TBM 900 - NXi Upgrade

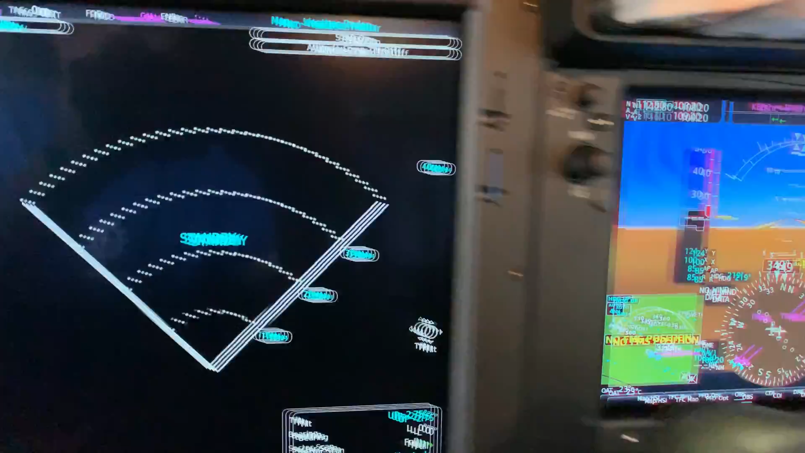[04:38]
And then on the PFD side, the paramount, or the PFD1 side over here in front of the pilot, I normally have this enabled where you can see a map.
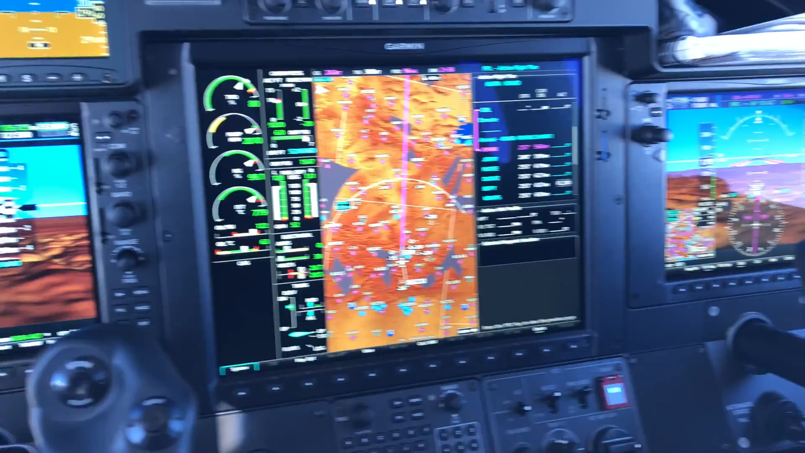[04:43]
It's a nice feature.
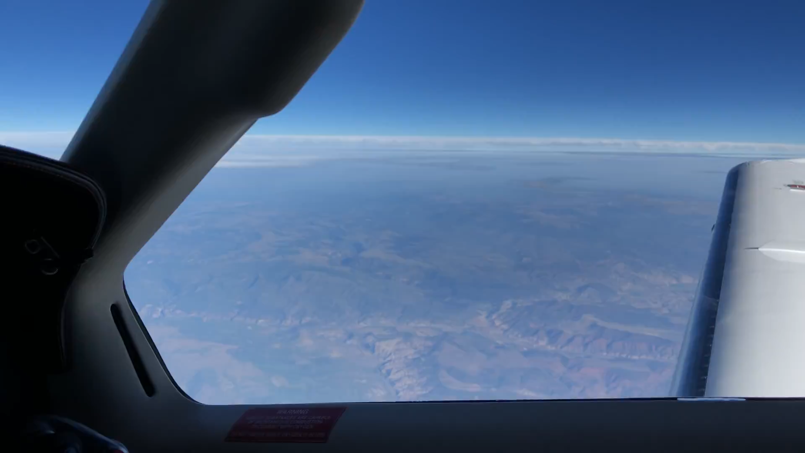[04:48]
It's not kind of an earth shattering thing for me. I still, maybe it's just habit,
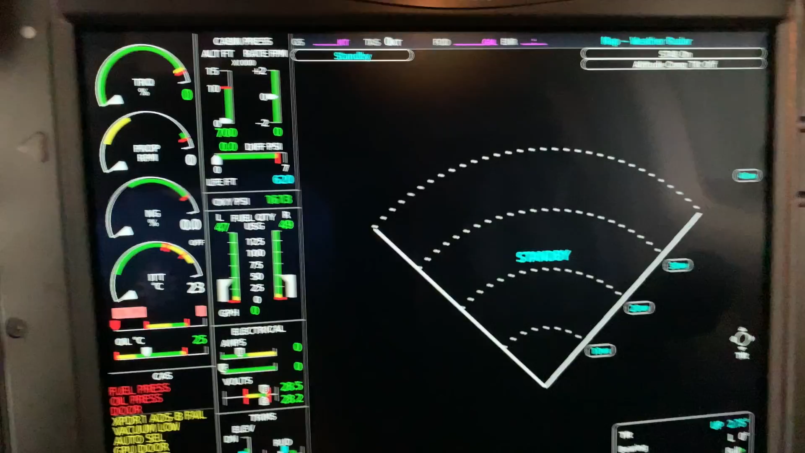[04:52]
but I still tend to look over at this map here anyway for the most part.